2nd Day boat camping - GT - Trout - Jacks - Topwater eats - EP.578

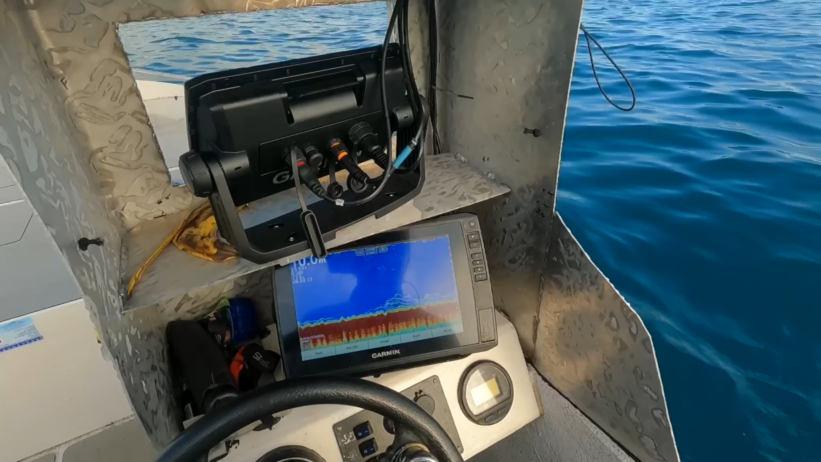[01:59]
I've just come to check the sounder out.
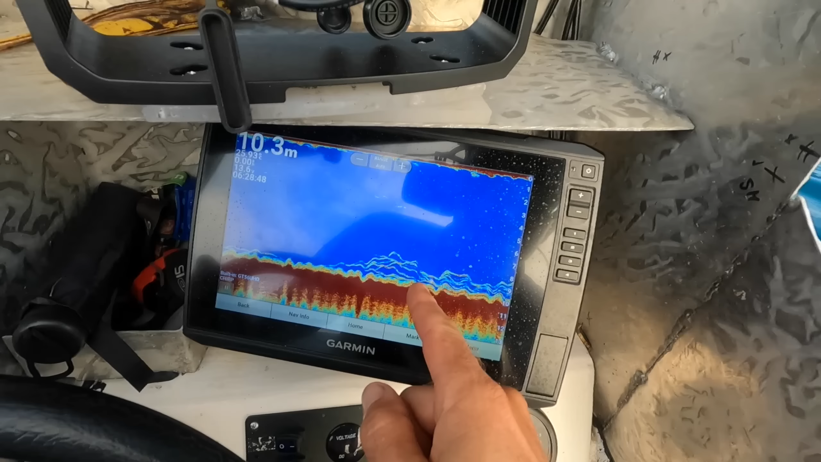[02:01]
On screen: depth 10.3 m
Have a look at that. I think it might be jigging time. Yeah. Oh, there's some nice fish there.
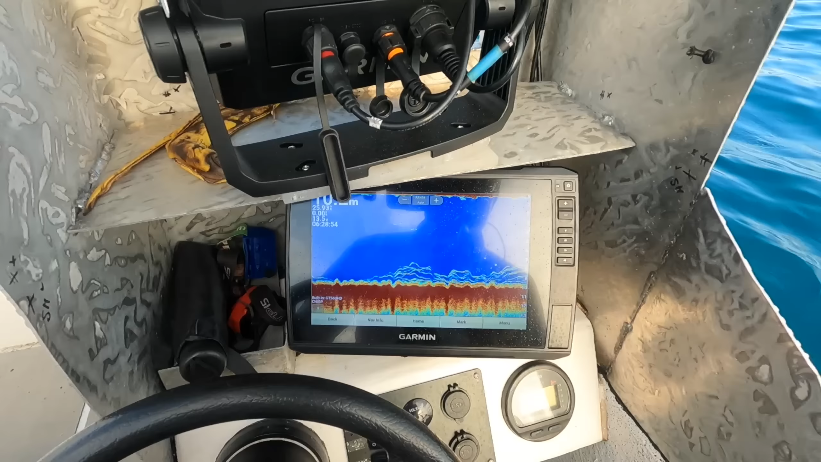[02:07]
Let's get that out. I'm still gonna fish with the popper, but I've just gotta see, yeah,